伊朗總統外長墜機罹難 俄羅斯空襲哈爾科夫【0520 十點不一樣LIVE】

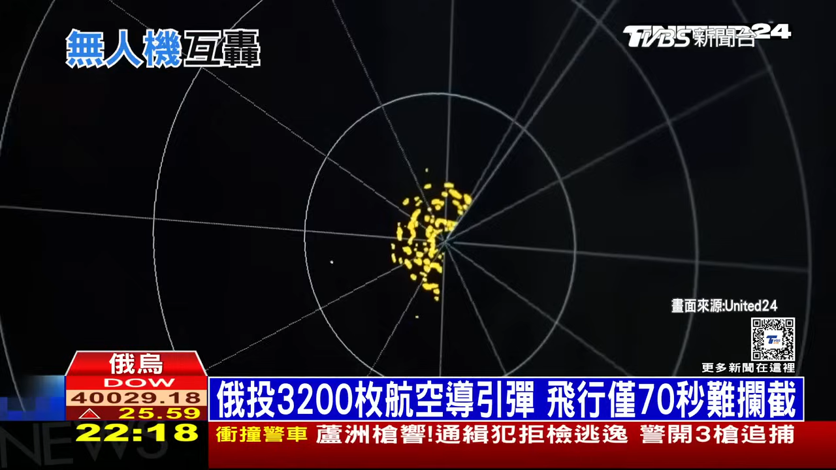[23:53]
加上哈尔科夫紧邻边界又更有力俄军使用这种攻击因为炸弹飞行的时间最短不到70秒雷达侦测的光点很快就会消失